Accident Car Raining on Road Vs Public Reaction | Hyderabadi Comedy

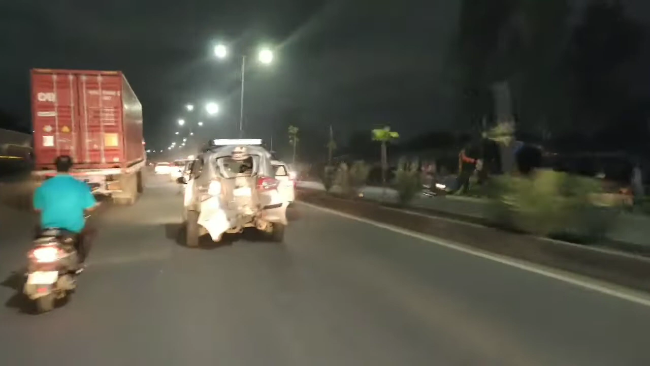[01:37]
देख सकते हैं आप, गाड़ी पीछे से पूरी घुस गई,
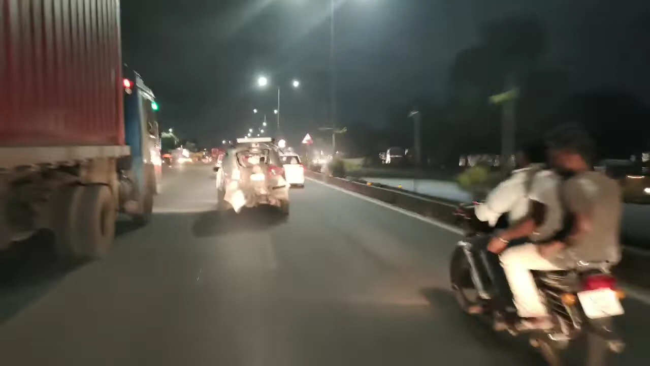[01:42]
घुस के देखो आप उसकी ड्राइविंग, देखो आप उसकी स्पीड, देखो आप इतने भगा कैसा रहा है, वो भी देखिए आप,
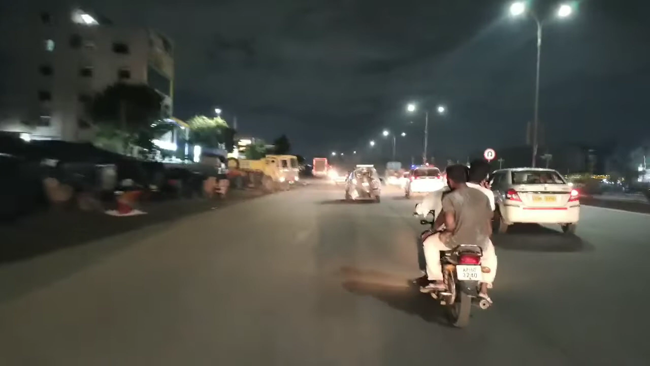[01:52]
देखिए आप, मैं कोशिश कर रहा हूँ भगा के जाके वीडियो लेने की, सिर्फ आप लोगों के खातिर मैं खतरों का खिलाड़ी बनकर के ले रहा हूँ वीडियो।
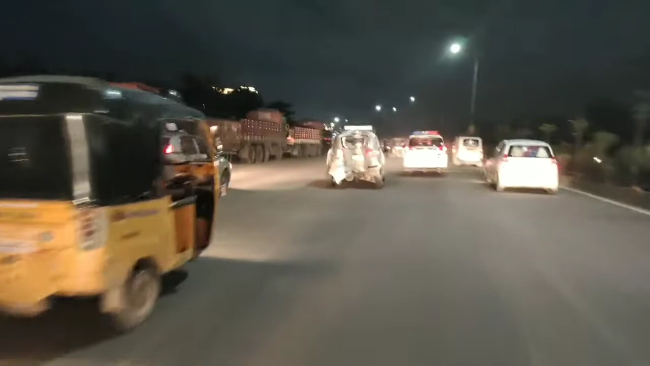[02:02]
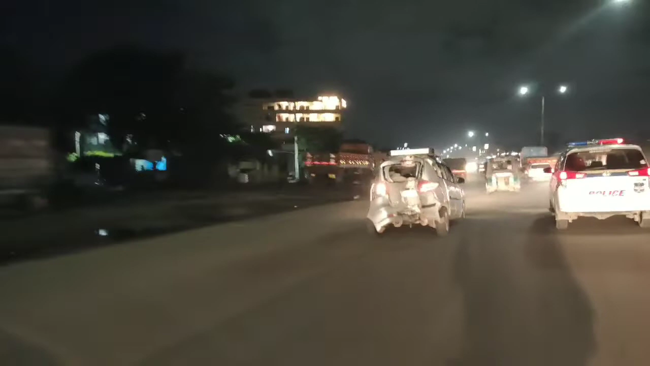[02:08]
देख सकते हैं आप, साइड लुक भी हम बताने की कोशिश कर रहे हैं, देखिए आप, साइड लुक भी बहुत प्यारा है, ये बेंड मार के निकला,